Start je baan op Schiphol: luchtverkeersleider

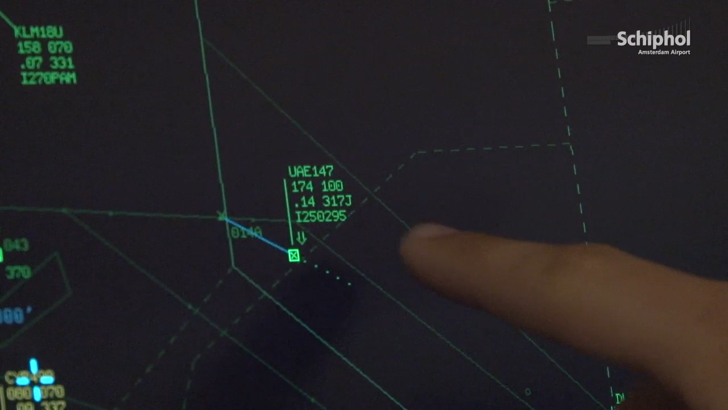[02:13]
This is the Emirates 147. It's so big that there is much more room to guarantee the safety. It's so important that these two and these two have to run. So that they are good after they fall.